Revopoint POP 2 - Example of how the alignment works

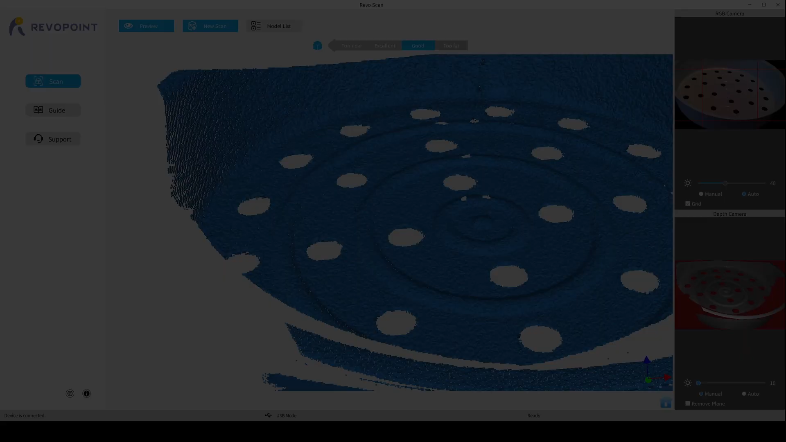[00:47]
I use Feature, High Accuracy, No Color.
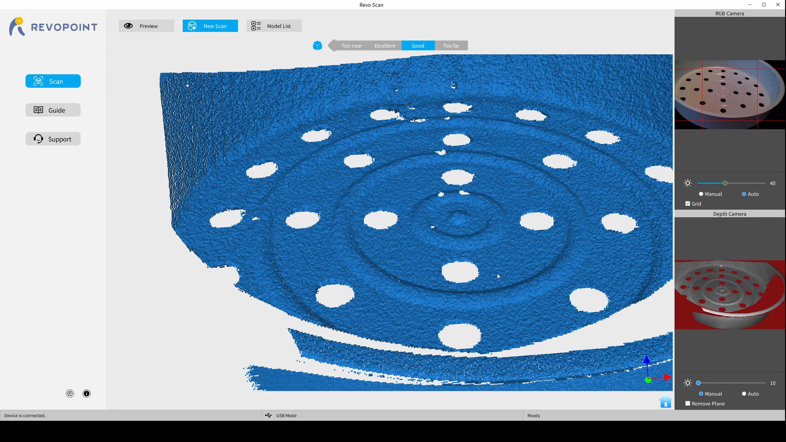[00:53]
So, let's start the scanning process.
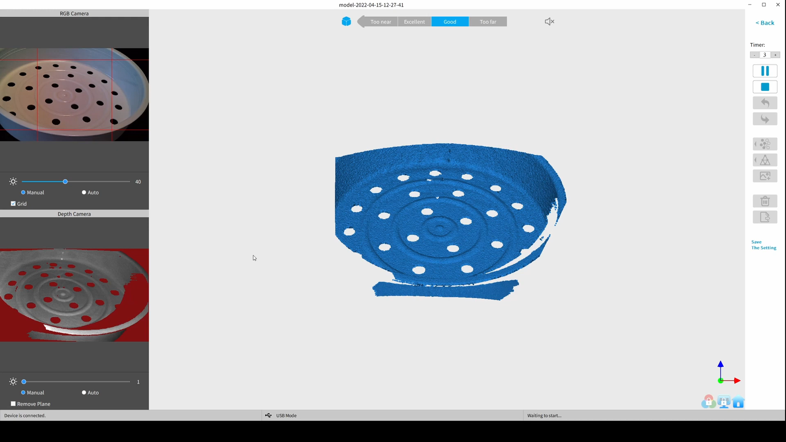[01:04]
As you can see here, the holes are completely ignored and for the scanner it's now a closed surface that does not actually move at all and now it even starts to glide. This is because the scanner, or rather the software, only use detected points for alignment, but not holes and not detected areas.
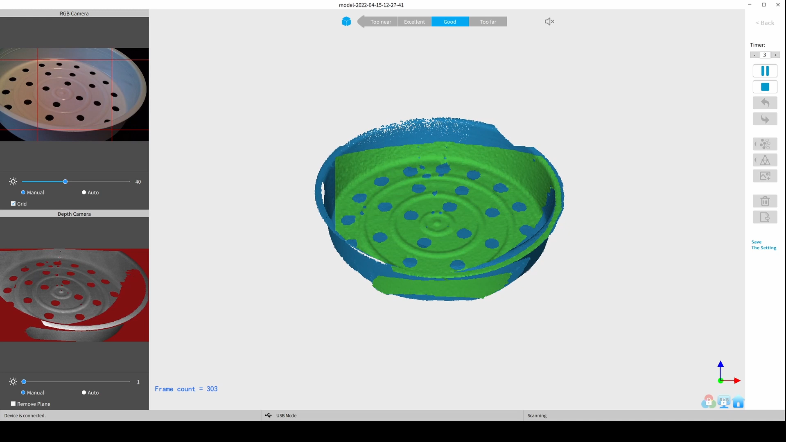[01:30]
the scanner cannot find any edges here and therefore cannot recognize the holes as such. However, there is a little trick you can use to change this. I use a piece of white cut paper that I place under the bowl.
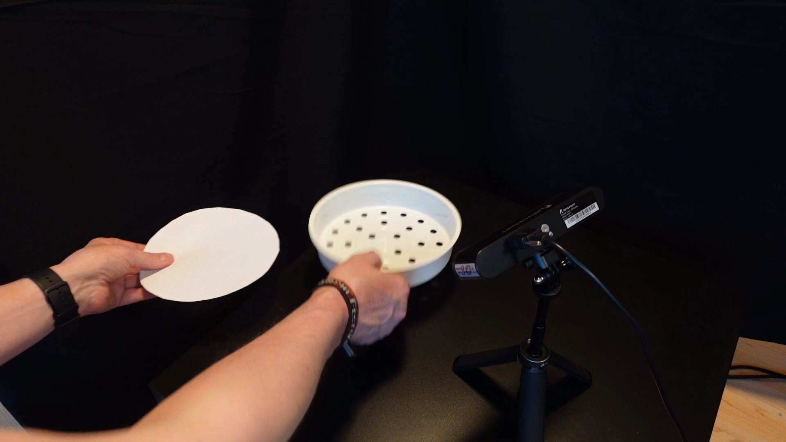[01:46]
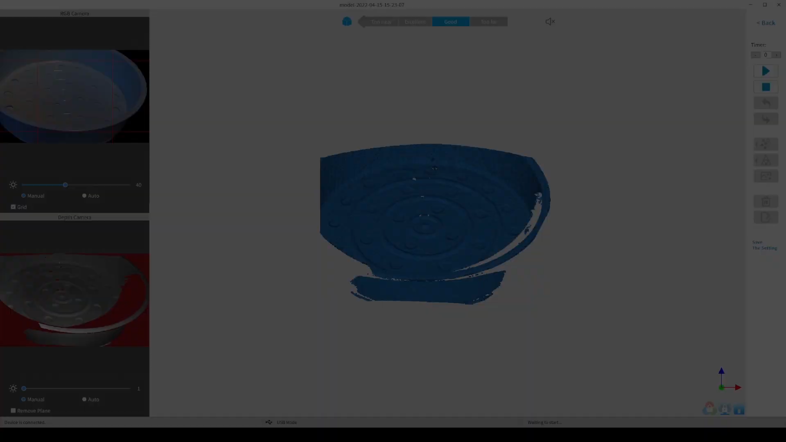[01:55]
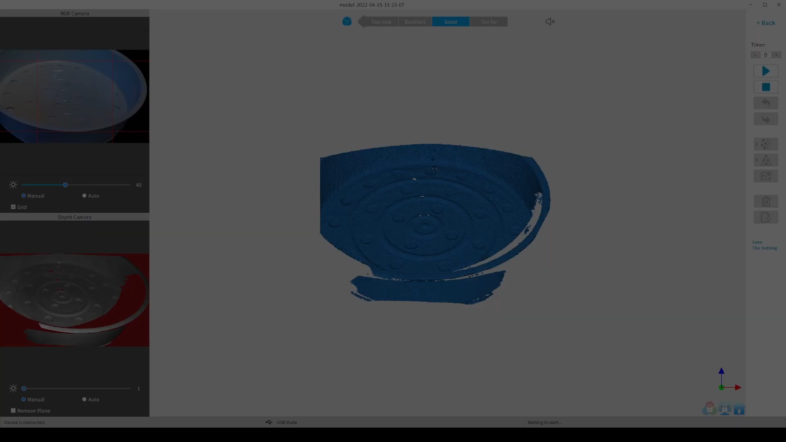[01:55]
Back in RevoScan you can already see the change. Now the holes are recognized as depressions.
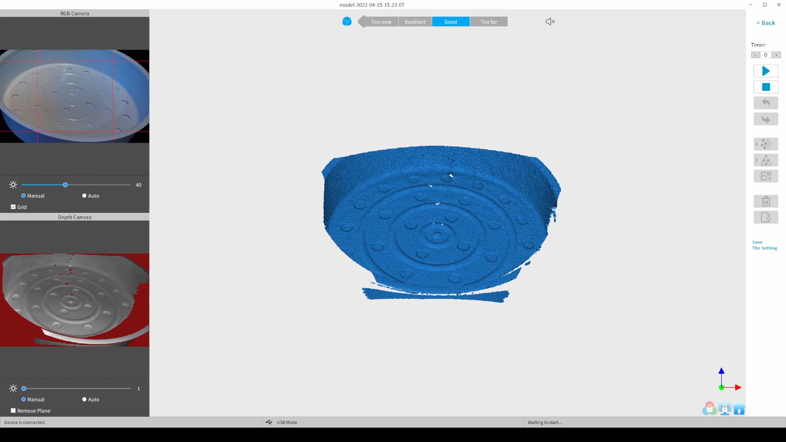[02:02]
Let's start another scan attempt. As you can see, the scanner has no more problems with the alignment. In this case, it can still happen that the scanner can't allocate some frames correctly, but this is because the holes are too symmetrically.
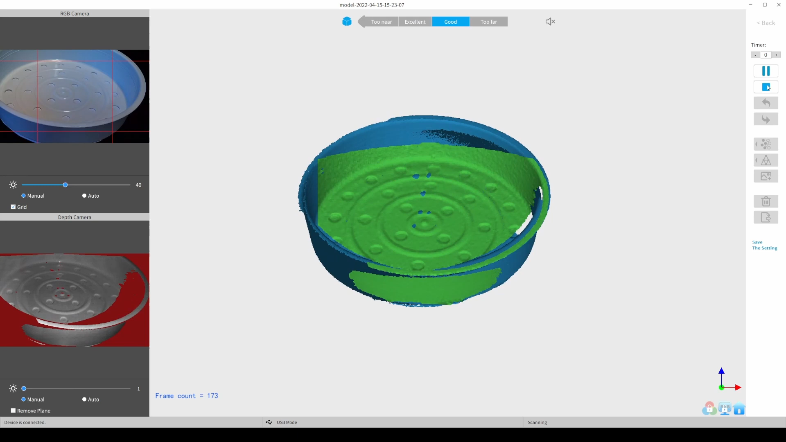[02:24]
I hope that this example could help a little to understand how the alignment works. I will try to make some more videos about the scanning process with ePOP2 in the near future,